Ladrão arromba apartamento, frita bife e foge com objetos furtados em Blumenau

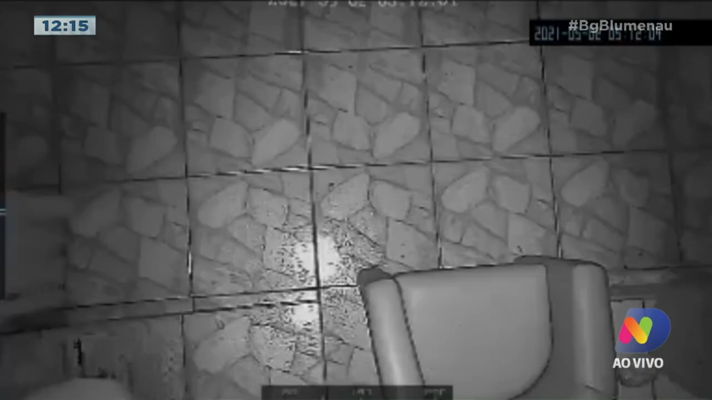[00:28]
Inclusive, em uma das casas, uma câmera de segurança mostrou um momento em que ele estava circulando por ali,
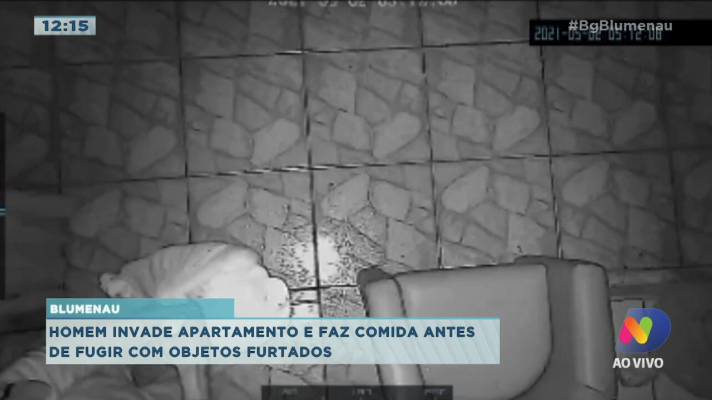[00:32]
enfim, e com base nessas imagens, e joga para os grupos de vizinho, de repente chega a informação de outra casa furtada, não quer dizer que foi ele, mas é o grande suspeito, mas em um determinado momento,